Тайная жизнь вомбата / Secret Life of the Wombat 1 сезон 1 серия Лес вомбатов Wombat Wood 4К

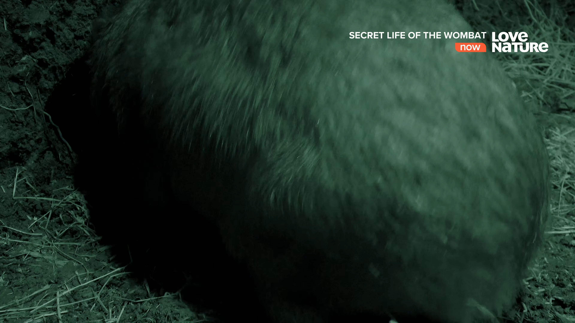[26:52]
Благодаря крупным лапам и длинным когтям они могут переместить метр земли всего за пару часов,
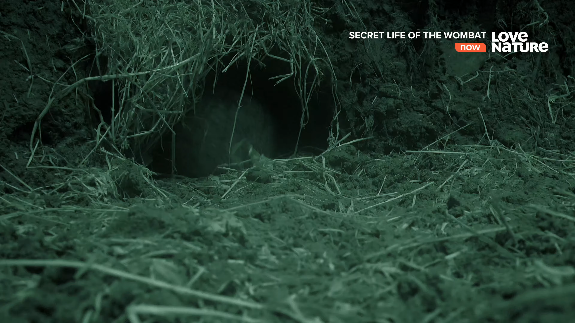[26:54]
двигаясь из норы задом наперед и выталкивая землю наружу. Для своей спальни Бенни заносит внутрь траву, ветки и листья. И хотя ширина его плеч составляет 25 сантиметров, при необходимости он может протиснуться и в 10-сантиметровые отверстия.